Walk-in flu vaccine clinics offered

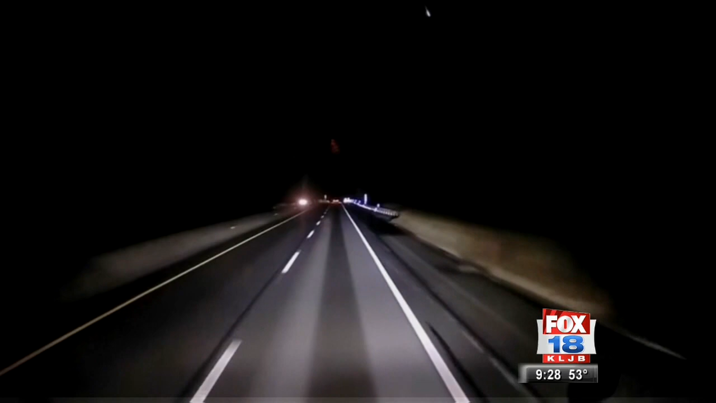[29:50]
the streak of light on video as it passed across pennsylvania the american meteor society says